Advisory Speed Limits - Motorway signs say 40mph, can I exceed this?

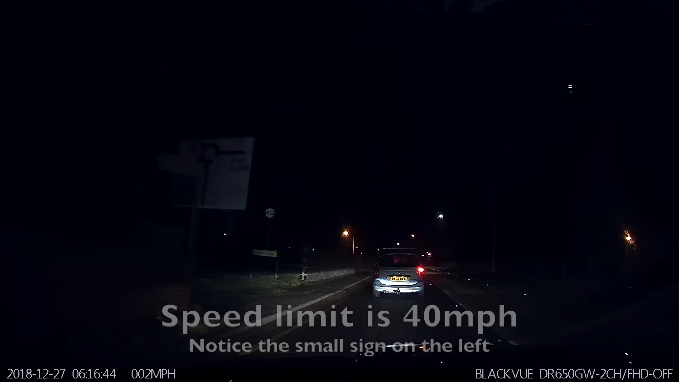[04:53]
As we look across the bridge, we can see traffic building up further down the motorway, and blue lights. This could be from an accident.
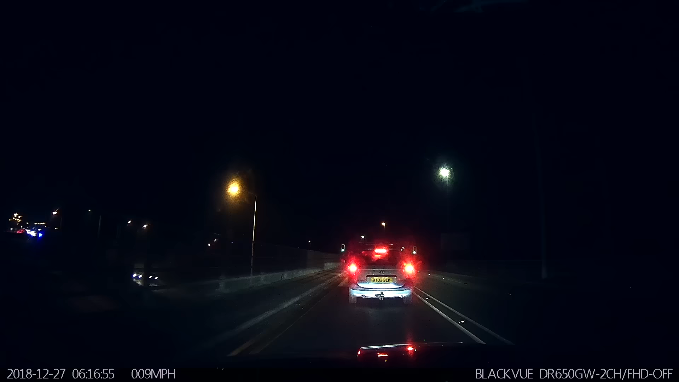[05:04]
However, this is not going to cause us a problem, as we're going to be ahead of this accident. As we turn left, we can see advisory speed limits of 50 miles per hour. As we come further around the corner, we can see the actual speed limit is national speed limit, which will be 70 miles per hour. So, 70 mile an hour speed limit, but it's advising us to do 50.
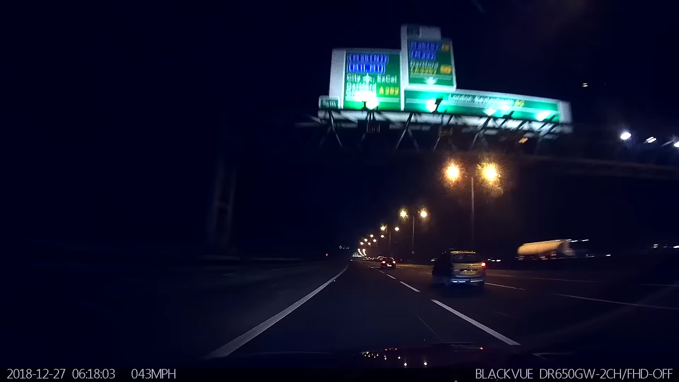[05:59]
I now can't go any faster, as there's a vehicle in lane 2, and I must not overtake on the left. So I hold back, and move out to lane 2, and then I move into lane 3, to perform the overtake, getting up to 70 miles per hour. Which is perfectly legal here. Another advisory speed limit of 50 miles per hour here. I check ahead, and check my mirrors, and it's all clear.
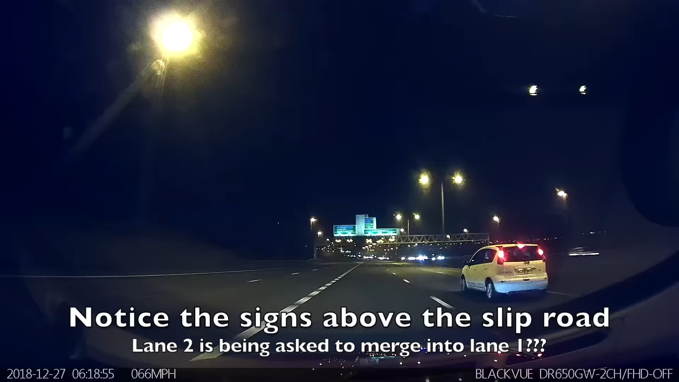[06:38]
However, I'm careful, not to overtake this vehicle, this white one, using the left lane. So when he breaks here, I break with him, and stay behind him. Did you notice the signs above the slip road? Lane 2 was being asked to merge into lane 1. So perhaps there was an accident further down that slip road.
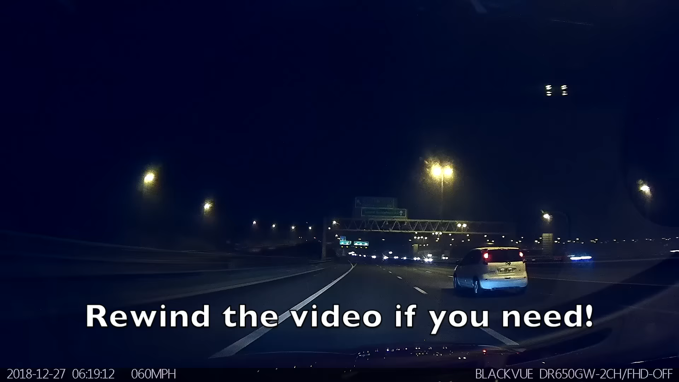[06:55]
Could this be why there's an advisory speed limit? As I turn off here, we can then see,
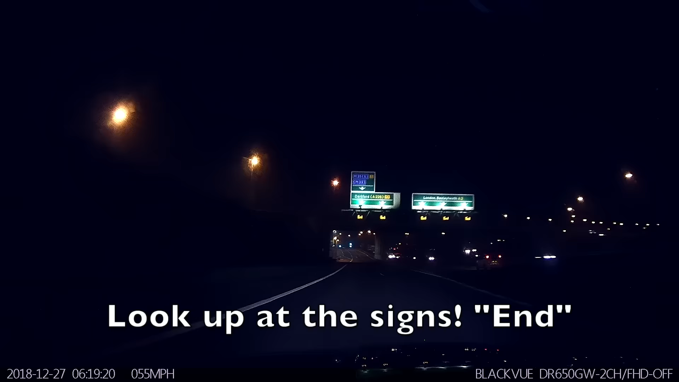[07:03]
end, that this is now the end of the advisory speed limits. Notice the sign on the left, maximum speed, 50 miles per hour for this bend.